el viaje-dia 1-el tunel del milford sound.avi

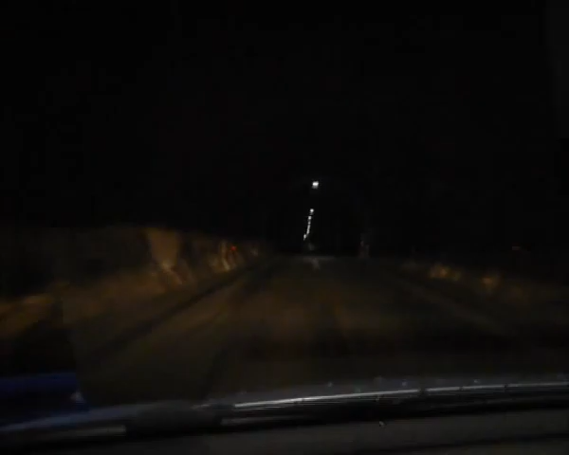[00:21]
Bueno, hoy no está para los pies Este es el túnel Homer Parece que es como entrar en el túnel de la bruja Solo un sentido Está lloviendo dentro del túnel Y hay una bajada del copón